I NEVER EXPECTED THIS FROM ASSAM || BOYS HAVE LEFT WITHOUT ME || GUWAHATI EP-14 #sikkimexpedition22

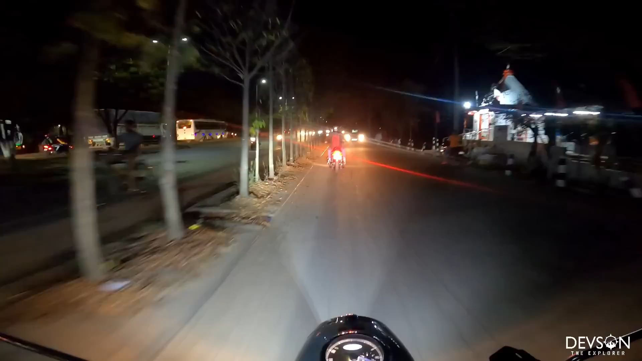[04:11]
नेक्स्ट इज लैपटॉप रिपेयरिंग टाइम। गौतम, ही इज माय सब्सक्राइबर,
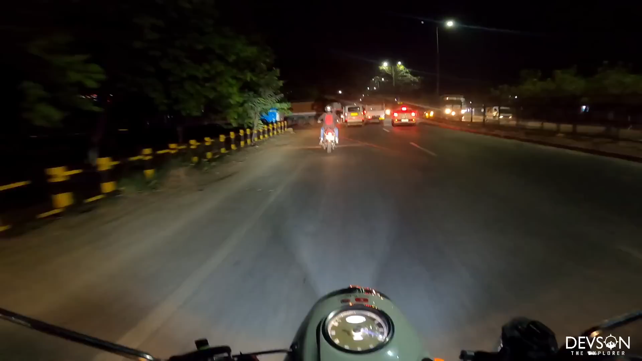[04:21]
इज माय फ्रेंड फ्रॉम असम, सच अ नाइस स्वीट गाय मैन। ही इज टेकिंग मी टू द, यही है मेरे को जो लेके जा रहा है लैपटॉप ठीक करने के लिए। वही ऐसे ही बुझले हो रही है, छोड़ आगे ना सर्विस सेंटर।